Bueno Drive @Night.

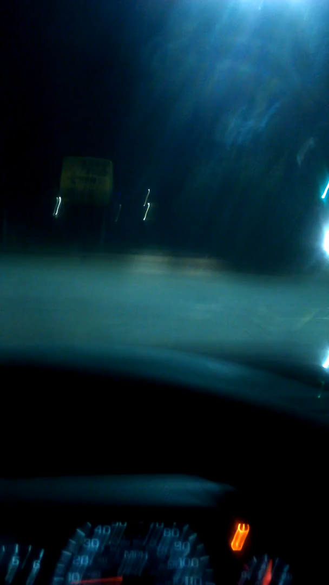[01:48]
But, um, anyway, hope you guys are doing good and still enjoying the M-Blogs. There's a little drive-thru sign. And, as usual, look at it, guys. I'm gonna be waiting behind someone. I can't just pull up, because I can never just pull up anywhere.